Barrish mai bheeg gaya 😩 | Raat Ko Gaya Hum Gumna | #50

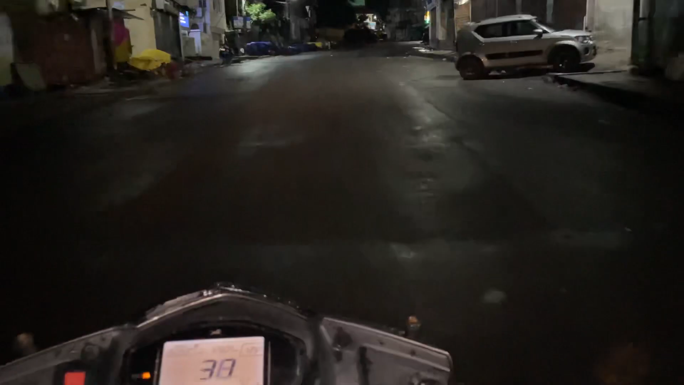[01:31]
गाइस देख सकते हैं गाइस और यहाँ पे हमारे आधे बंदे चल रहे हैं और यहाँ पे हम अभी चल रहे हैं गोस्ट को लेके।
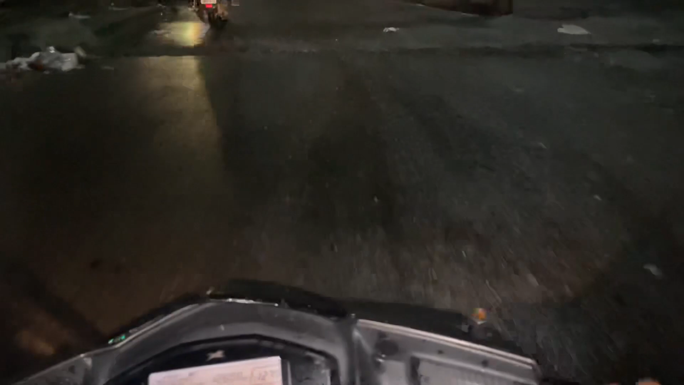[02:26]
तो भाई रात के बज चुके हैं दो तो इस तरह का सीन दिखता है डोडा में।